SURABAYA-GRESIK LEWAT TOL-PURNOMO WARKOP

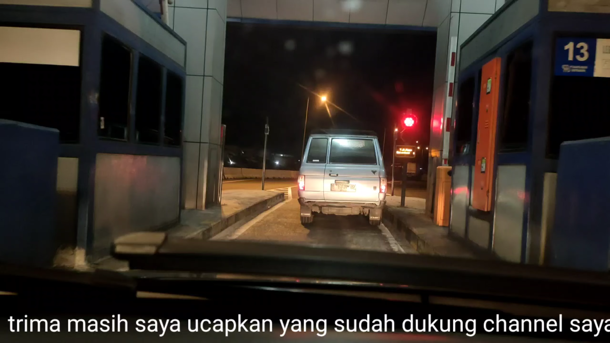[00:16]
Nah, ini saya sedang dalam perjalanan.
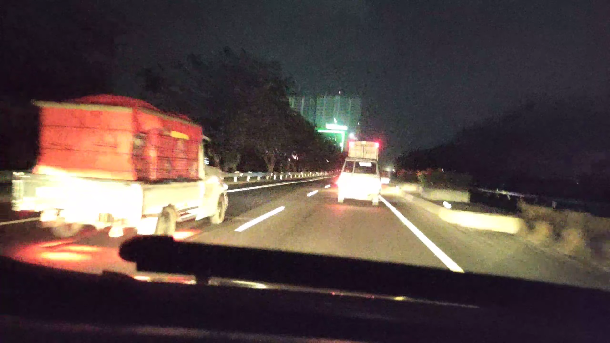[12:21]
Hotel Santika itu dikirim. Hotel anyar kan. Kirim. Oh, ikon mall itu lho. Ikon. Iya. Ikon. Oh, no hotel itu kok.
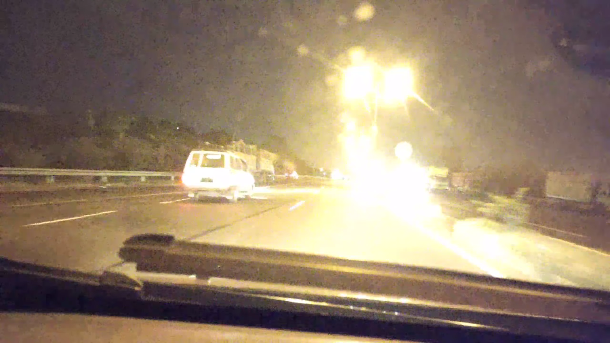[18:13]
Di depan itu ya, kalau belok kanan ke Kota Gresik, dan kalau belok kiri arah ke Sedayu bisa, ke Sembayat juga bisa, Bunga